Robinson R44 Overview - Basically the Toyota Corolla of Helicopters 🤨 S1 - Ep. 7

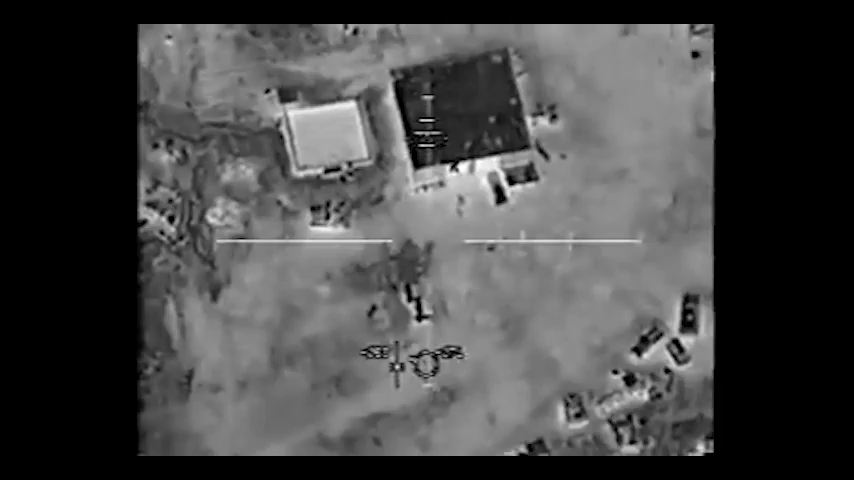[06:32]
thermal imaging yep that's right the same kind that predator in the movie had